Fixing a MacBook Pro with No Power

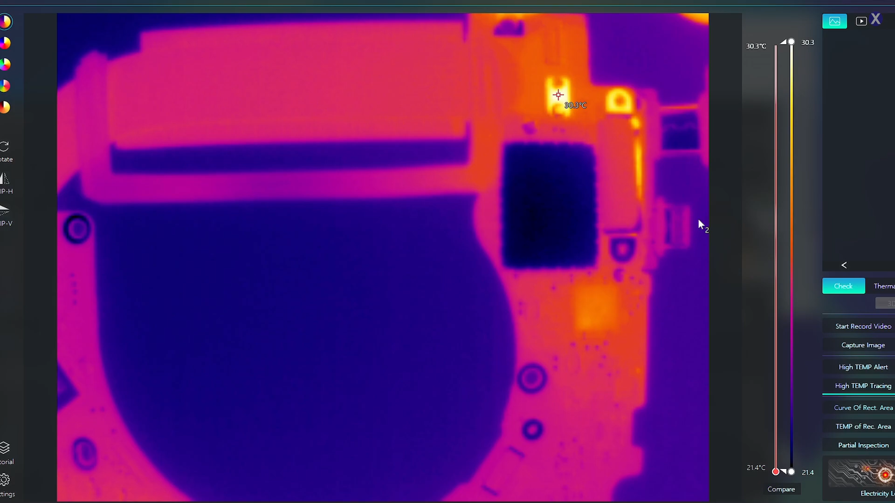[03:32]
On screen: scale top 30.3°C, scale bottom 21.4°C
So we see that that's normal. It's usually when you plug in, you'll see that just normally.
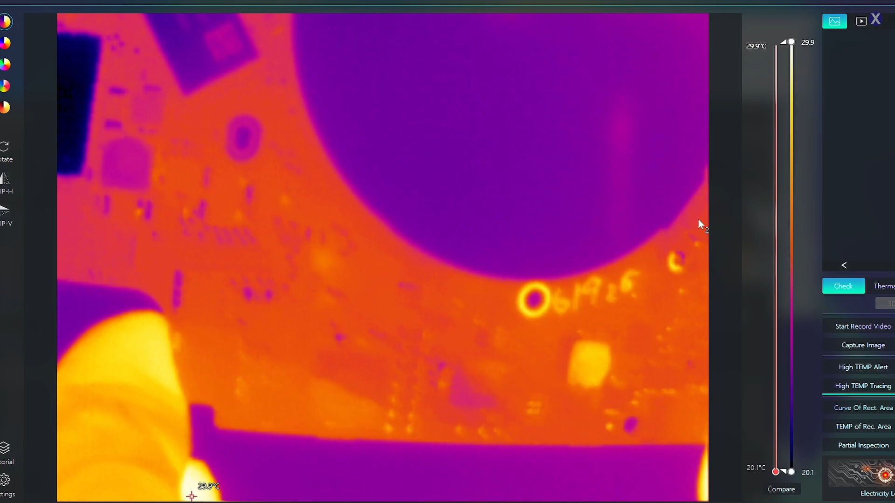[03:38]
On screen: scale top 29.9°C, scale bottom 20.1°C
Let's take the rest of the board and see if we notice anything else.
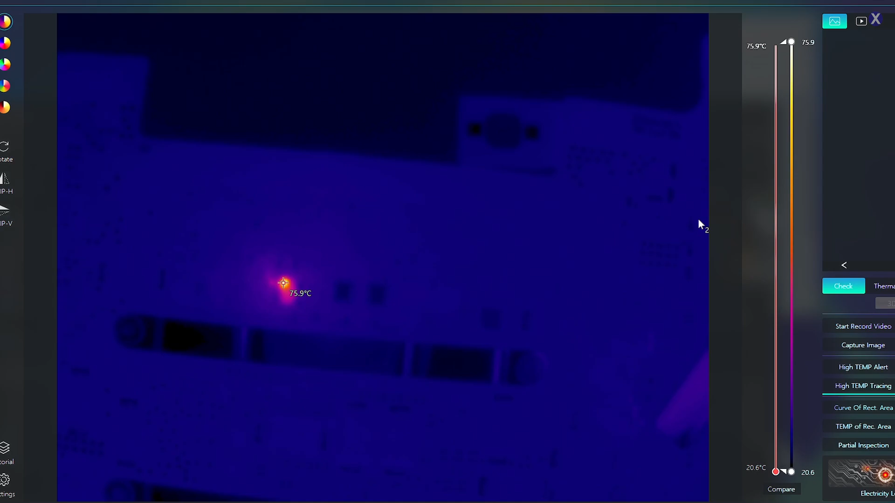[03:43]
On screen: spot 75.9°C, scale top 75.9°C, scale bottom 20.6°C
It looks like there is something actually on this side that's sticking out and we want to focus on. So let's go under the microscope and take a look and see if there's anything else that we notice that's really obvious.